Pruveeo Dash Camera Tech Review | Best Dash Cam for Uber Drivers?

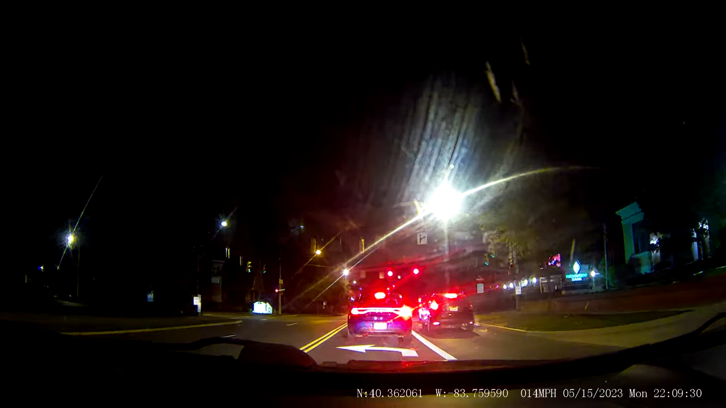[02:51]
I would also not count on using the camera to identify anyone at night via a license plate. But it should be able to provide enough information that you can get a rough idea of the make, model, and color of surrounding cars. The interior cameras capture plenty of detail,
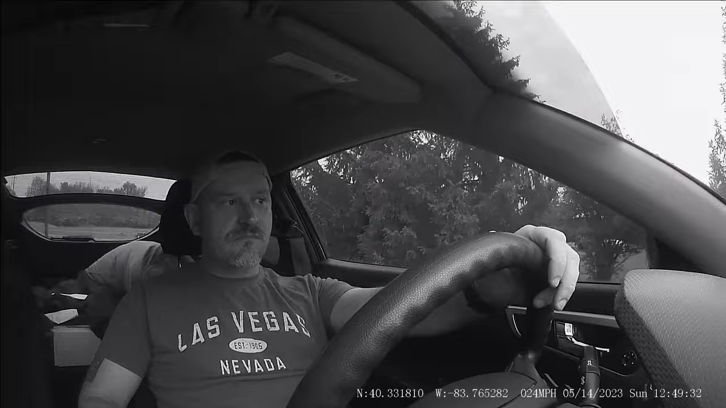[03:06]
and if you were to have an incident where you would need to identify someone outside of your vehicle, these cameras could definitely help, even at night.
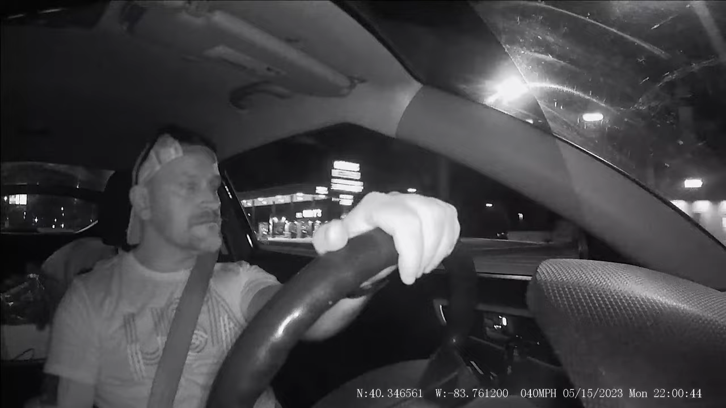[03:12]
All four cameras also write speed, date, and time to the video file. Just make sure you have your clock set properly on the camera.